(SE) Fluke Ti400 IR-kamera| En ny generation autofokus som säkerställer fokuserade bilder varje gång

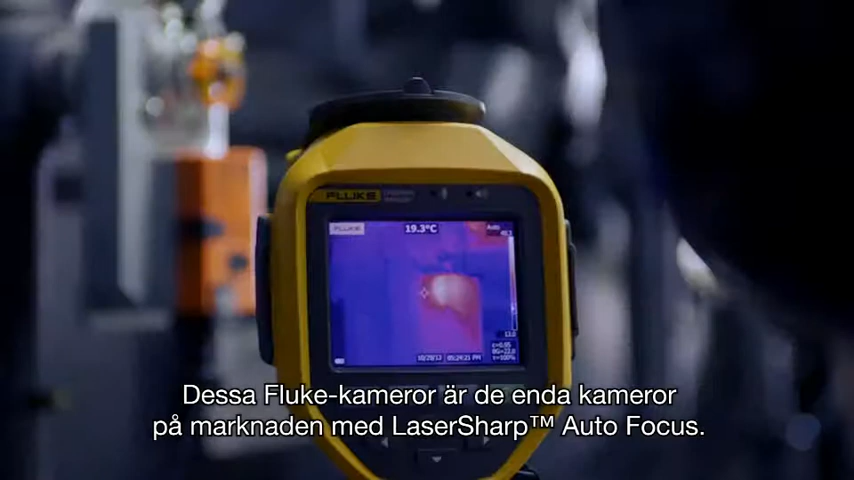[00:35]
On screen: spot 19.3°C
These Fluke cameras are the only cameras on the market with laser-sharp autofocus.
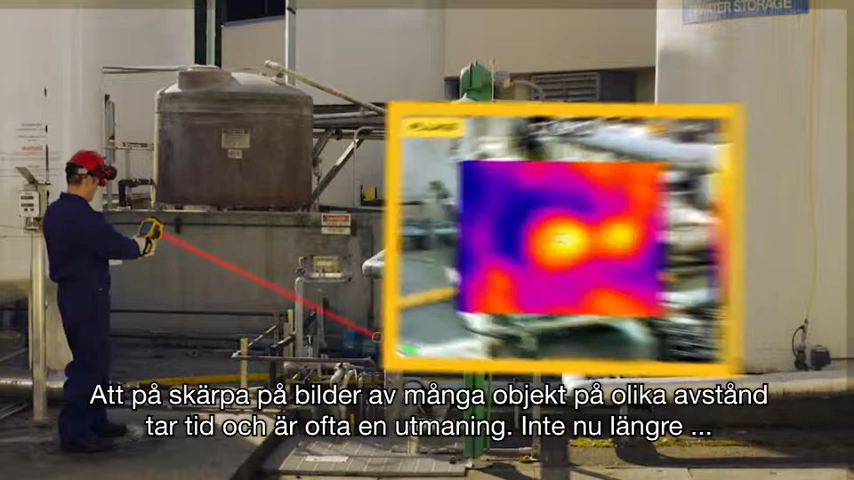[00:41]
Focusing images of many objects at different distances takes time and is often a challenge. Not anymore.
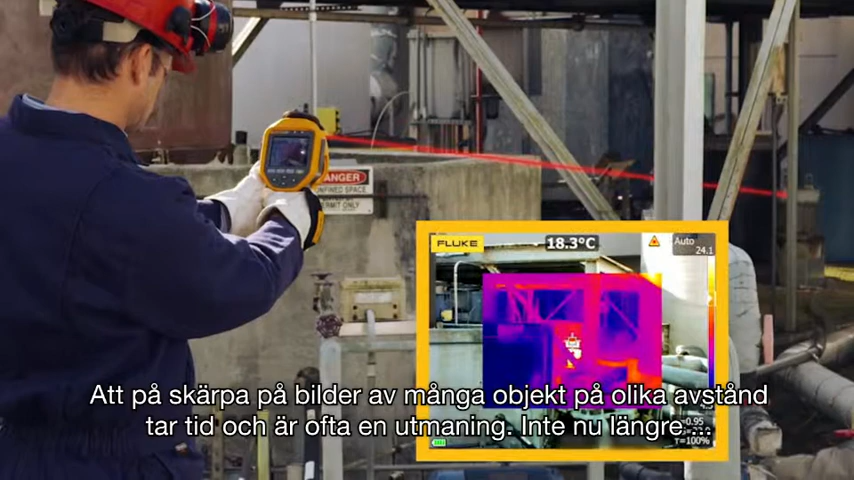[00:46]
On screen: spot 18.3°C
Simply point, focus, and capture your image.
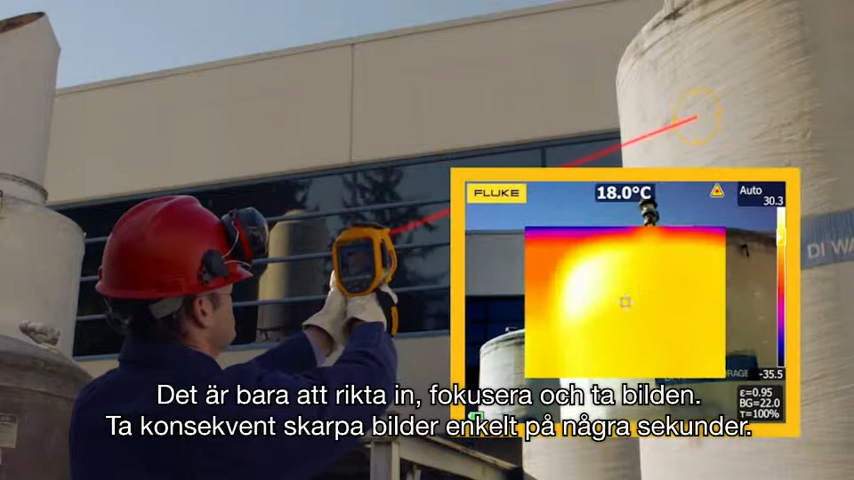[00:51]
On screen: spot 18.0°C
Consistently in-focus images easily within a few seconds. Out-ofocus images can give you inaccurate temperatures.
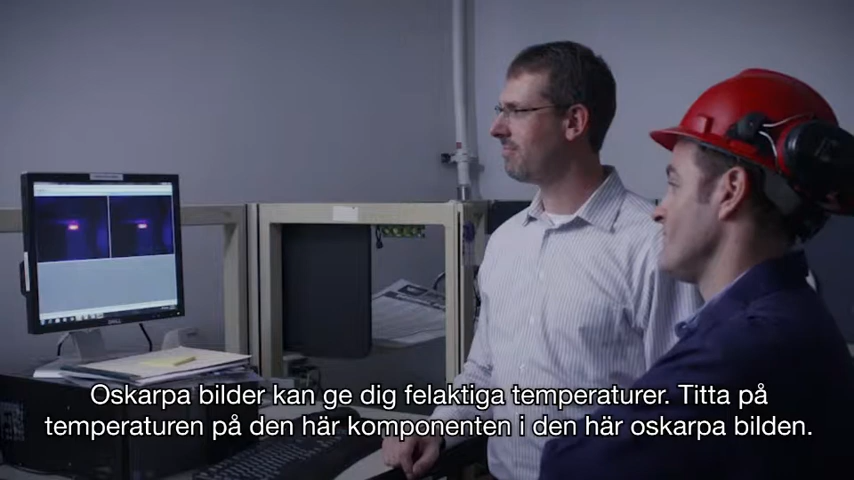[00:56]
Look at the temperature of this component in this out-of-focus image. It shows a high temperature of 178.6 degrees.
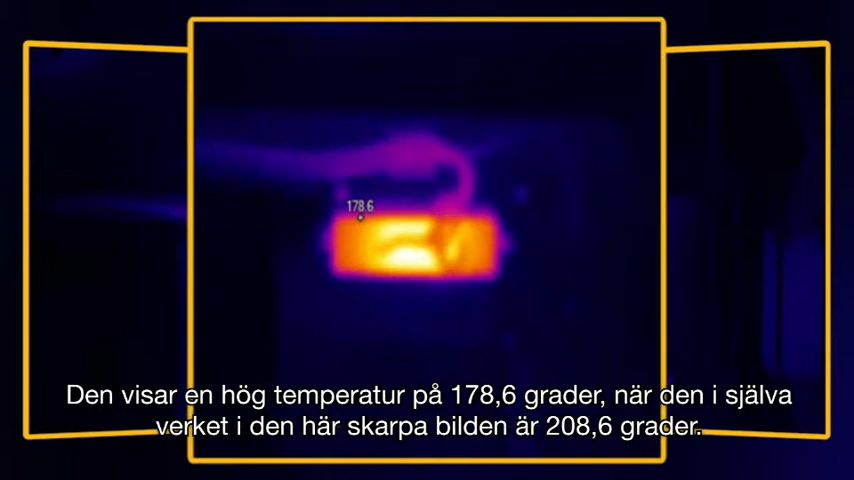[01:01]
When in fact, in this in-focus image, it is 208.6 degrees. That's a 30 degree difference due to an out-of-focus image.
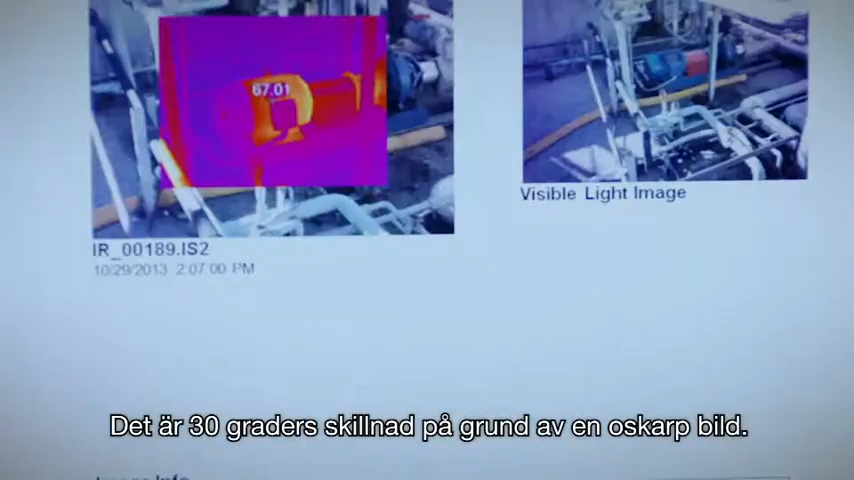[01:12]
The accuracy of your inspection results are really important in making next-step decisions.
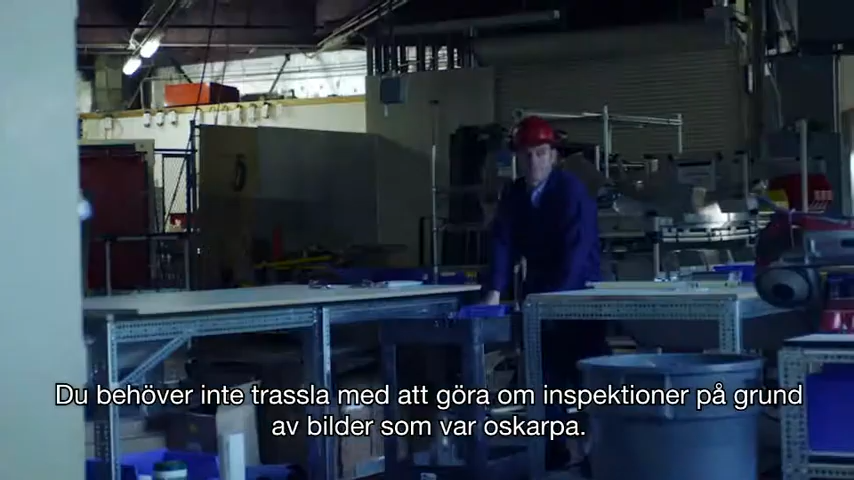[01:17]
You really don't need the hassle of re-inspecting locations because your images were out of focus.
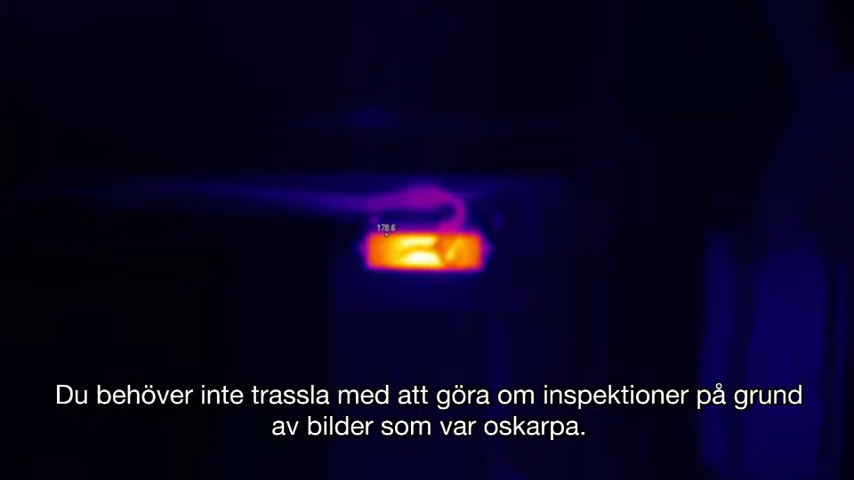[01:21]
Foreground obstacles make focusing a difficult task, if not impossible.
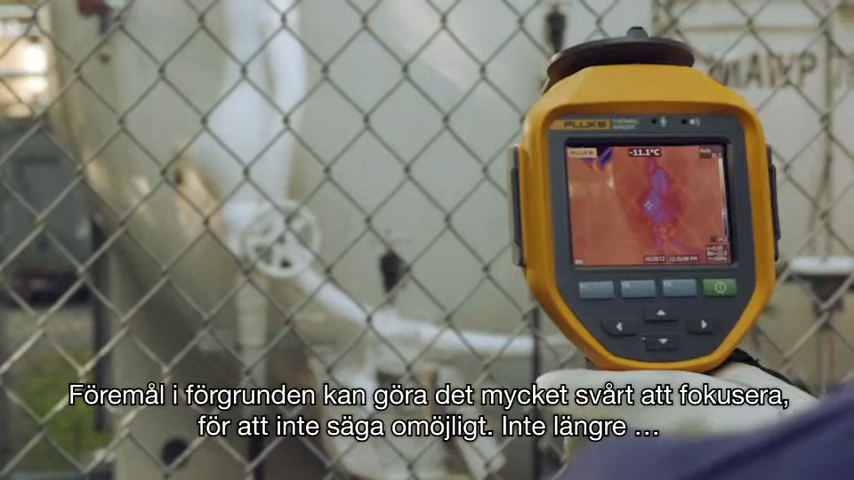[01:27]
Not anymore. Even through a chain-link fence, simply point,
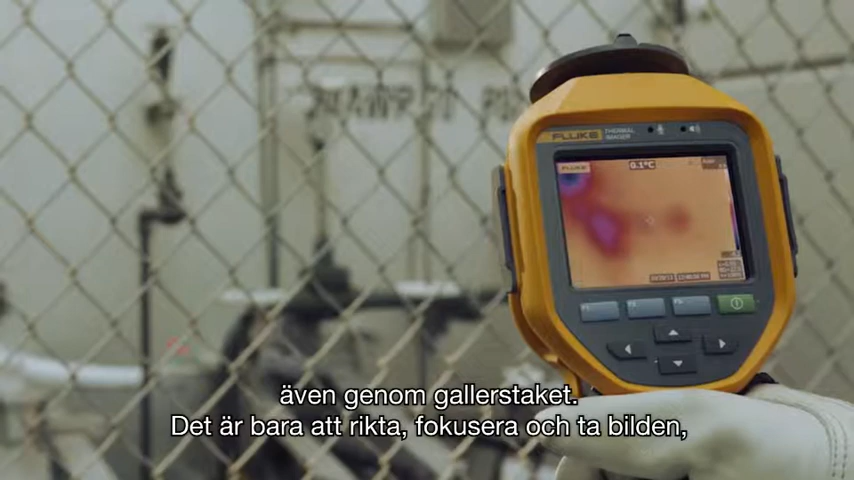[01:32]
focus, and capture your image, even when you are inspecting different objects at different distances.
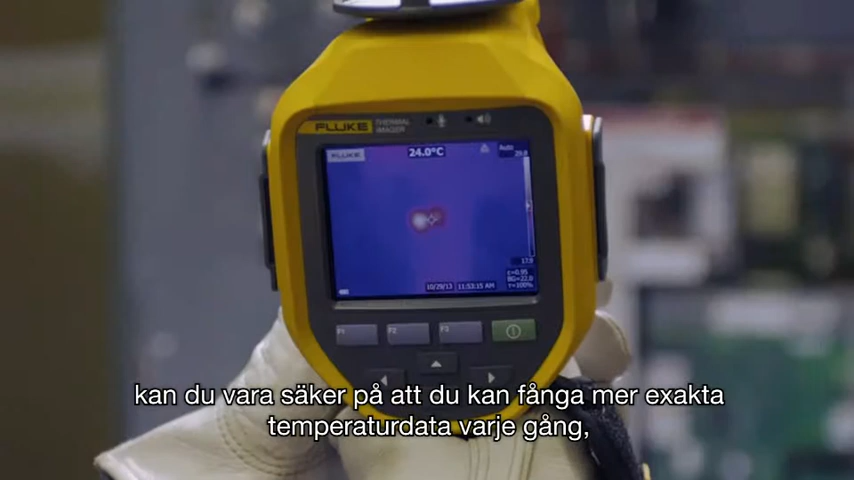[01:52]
On screen: spot 24.0°C
Every single time. Which helps in trending what's really happening over time.